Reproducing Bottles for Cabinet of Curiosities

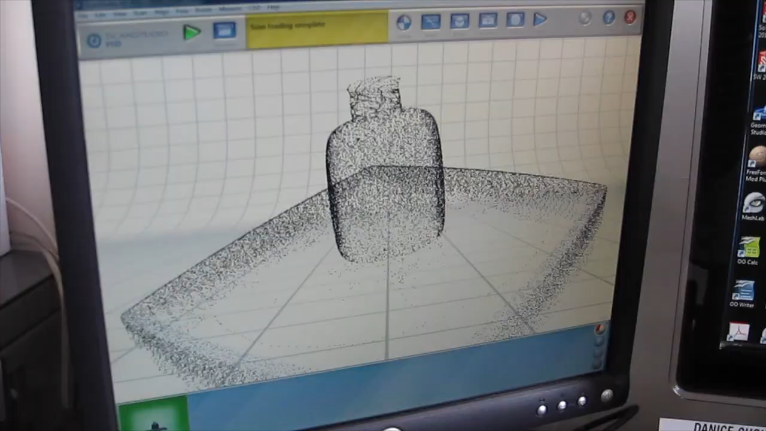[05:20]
with each point representing the measurement of a reflection of the laser off the bottle and the distance to the sensor.
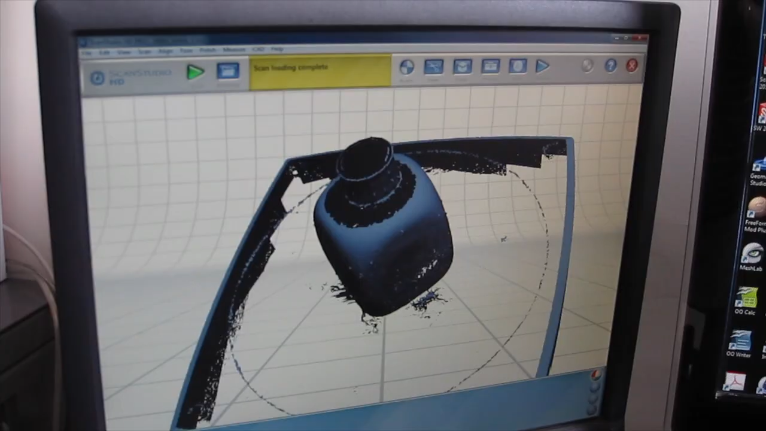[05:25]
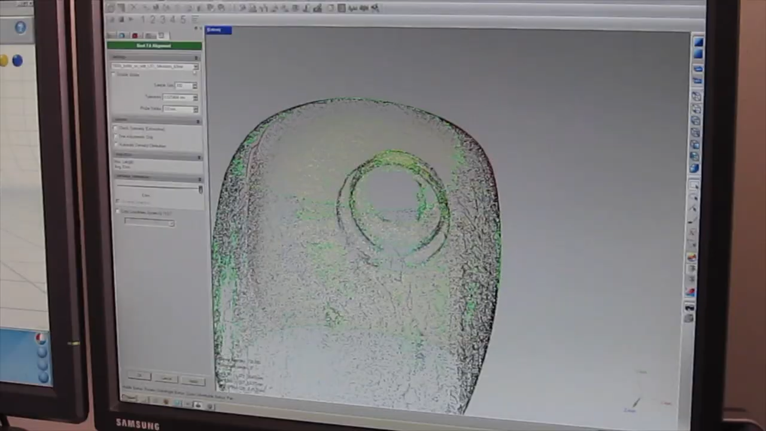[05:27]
We could see that the neck of the original bottle was off-center,
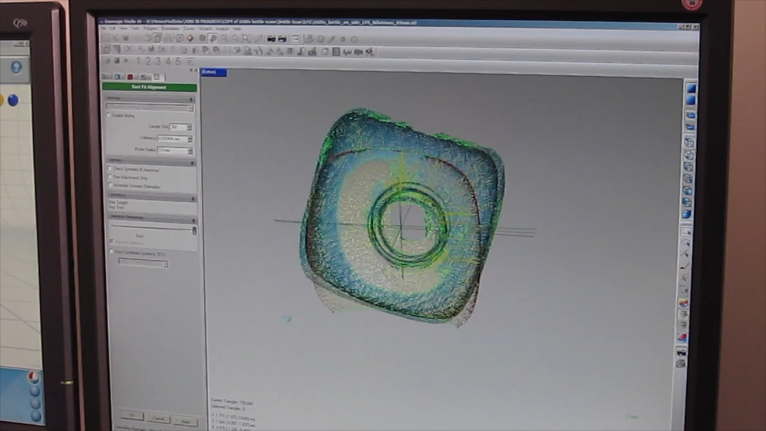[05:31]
and we decided to work with the point cloud to slide and perfect the file of the bottle so I would have the best initial shape to start with as we went towards the idea of mold making. The cap was difficult as we needed many views of it as well as the inside.
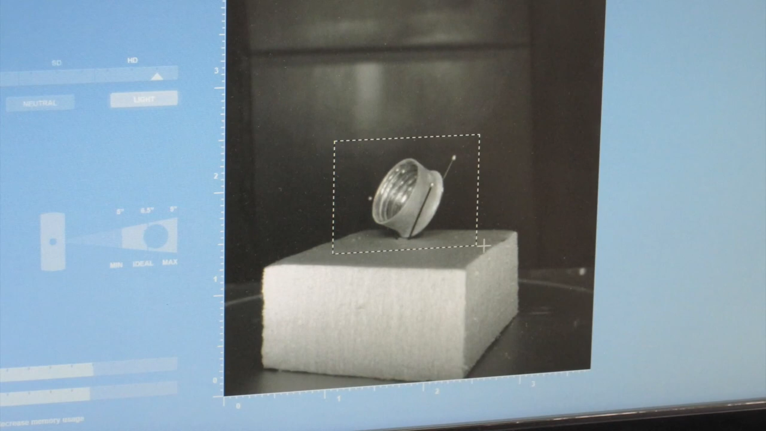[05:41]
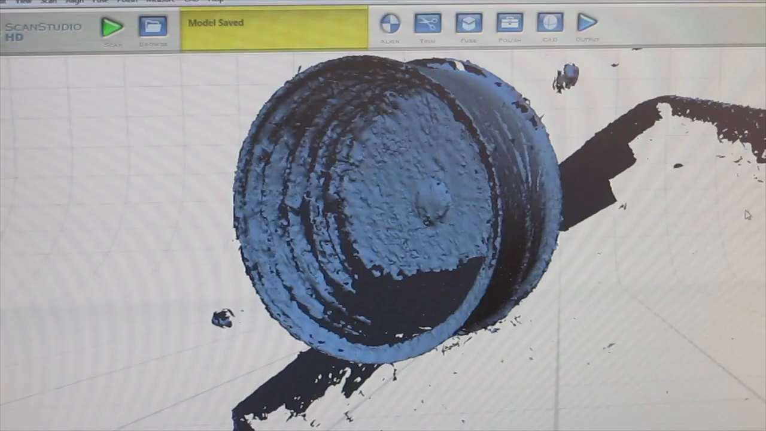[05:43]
Of course, the laser can't scan areas that are pointing away from it,
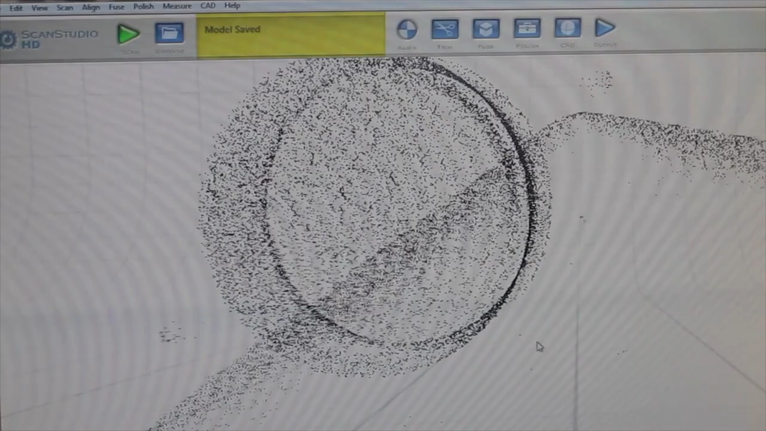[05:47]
and so those areas are dark and have no data.